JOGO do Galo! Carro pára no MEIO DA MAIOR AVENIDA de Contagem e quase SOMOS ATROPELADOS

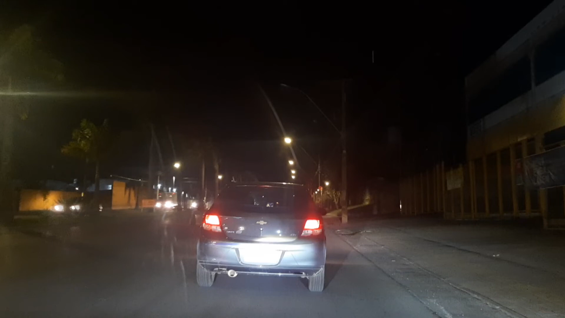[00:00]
base entender, gente. O cara para no meio da João César pra assistir o jogo. Putz.
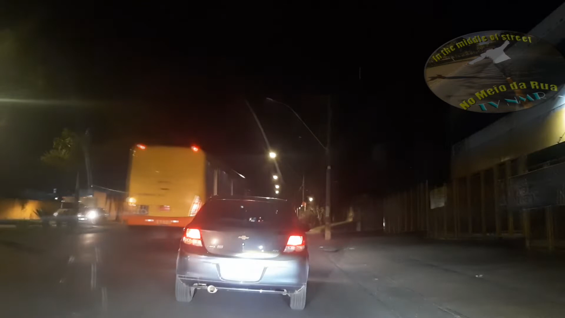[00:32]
O cara para no meio da João César pra assistir o jogo. Putz, grilo. Os ônibus cortando a Milão aqui e o cara aí assistindo o jogo.
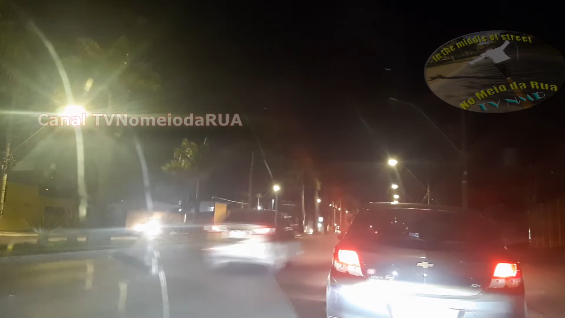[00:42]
No meio da João César. Chapar aí, velho. Você tá maluco. É cada coisa.